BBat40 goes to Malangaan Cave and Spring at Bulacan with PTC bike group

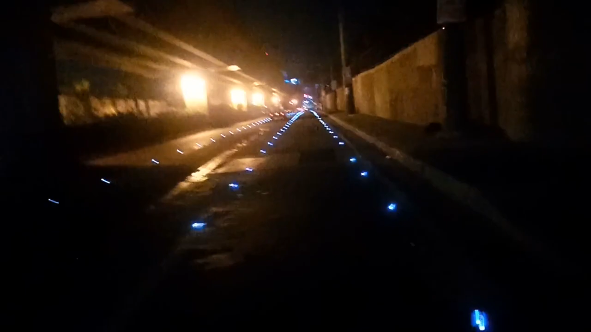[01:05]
I'm on my way to monumento. At ito ang view early this morning